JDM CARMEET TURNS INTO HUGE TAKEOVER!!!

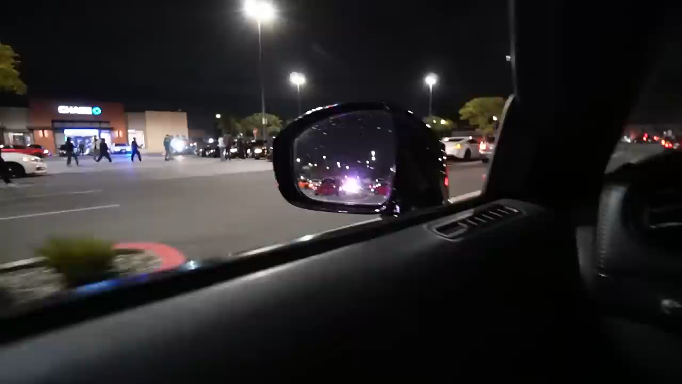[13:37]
Look at that. They're pulling over people too. Oh, my boy.